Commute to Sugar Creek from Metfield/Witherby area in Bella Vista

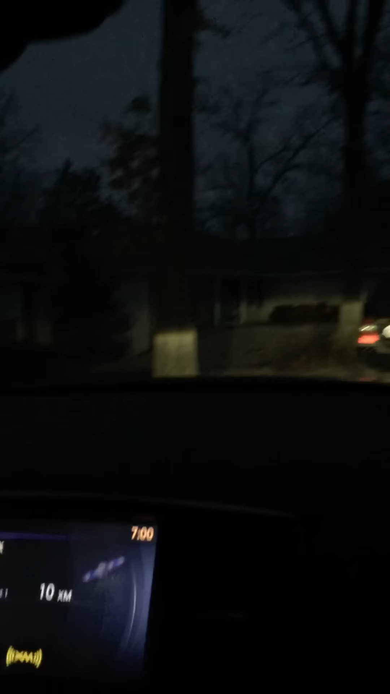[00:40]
On Eddington Drive, and we're gonna come down Metfield Drive, which is right by the Metfield